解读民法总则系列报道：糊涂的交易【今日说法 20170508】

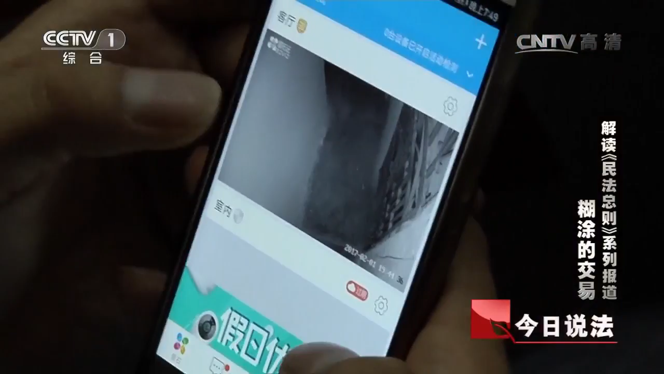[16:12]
是那个楼梯这样如果有人过来的话我就能看到是谁怕被人来骚扰他
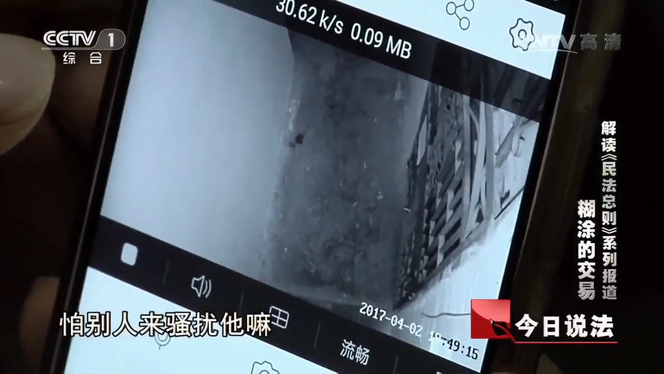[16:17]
果然没多久李俊在监控里看到了这样令人不安的场景